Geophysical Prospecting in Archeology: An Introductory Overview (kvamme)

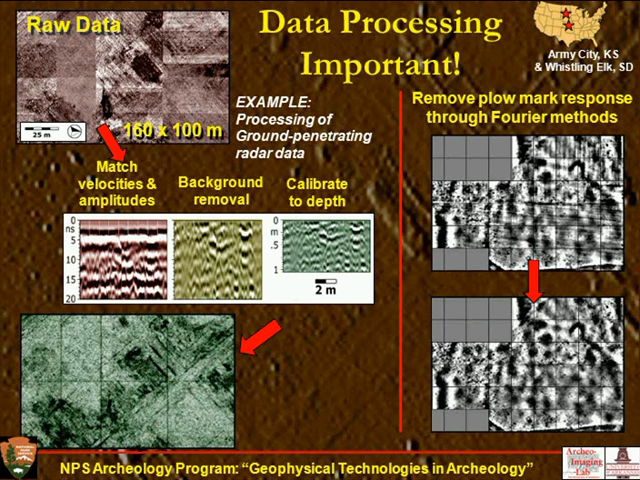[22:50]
the regular periodicities of the plow marks there. Making interpretation much easier. And we do see on the bottom right there a fortification ditch with some bastion loops. And all the blobby things are indications of individual houses in the village. Next slide.
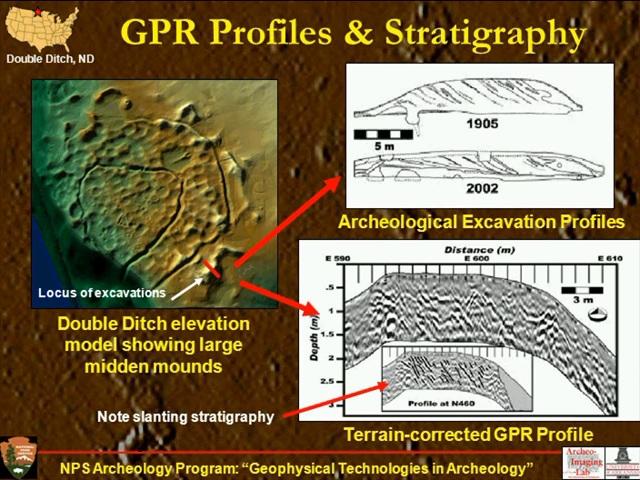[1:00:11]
we could see some of that lateral stratigraphy shown in the reflections right here, which they've colored in on the bottom. So the profiles themselves are very useful for getting at stratigraphy and other features. Next slide. Here we see a further thing we could do is if you take closely spaced profiles, you could take a slice out of each one.
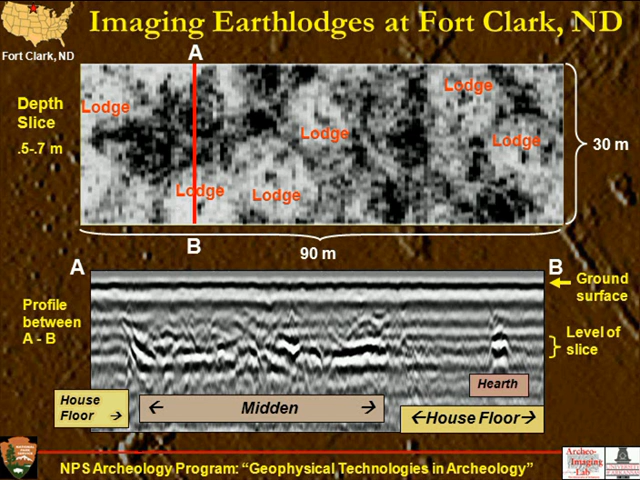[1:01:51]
And then a hearth showing up on the right profile with a transect between A and B shown on top. So these time slices are really great for earth lodge archeology now to show some of these features. And in the same site we actually have superpositioning of houses through time, which is quite interesting. Next slide. There are some issues with GPR.
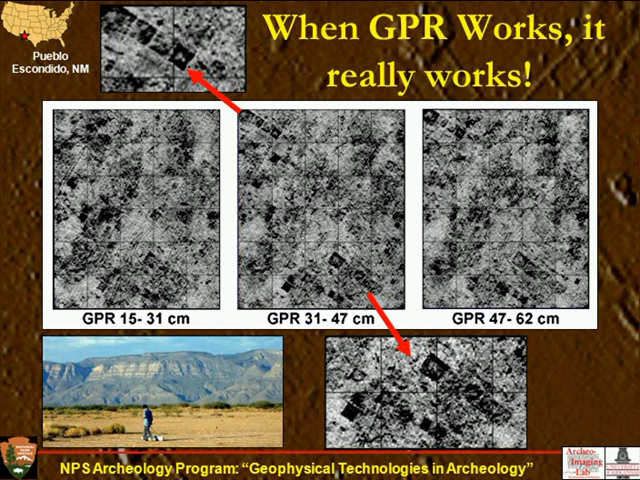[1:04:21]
The lower left shows a photo of the site. There's actually nothing on the surface except thousands of potsherds. So GPR was a real boon to the site. We could actually focus on where the architecture was. Okay. So next slide. I just want to close with this. The big question is where does all this lead?